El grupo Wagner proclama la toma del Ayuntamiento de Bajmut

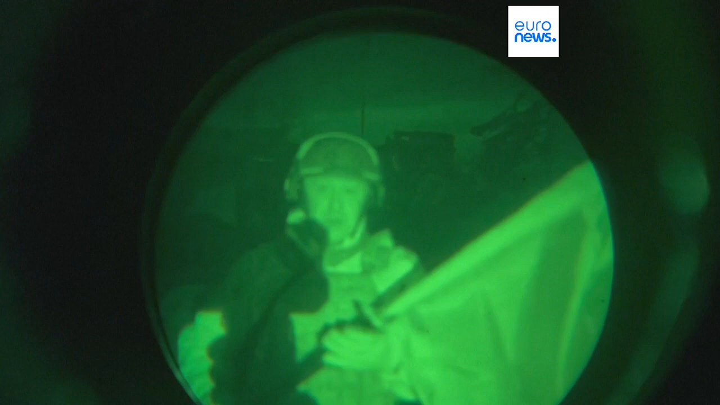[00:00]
Esto es lo más parecido a una victoria que Rusia puede exhibir en el frente de Bakhmut. El líder del grupo mercenario Wagner, Yevgeny Prigoshin, proclama en plena noche ondeando una bandera rusa que sus hombres han tomado el edificio del ayuntamiento.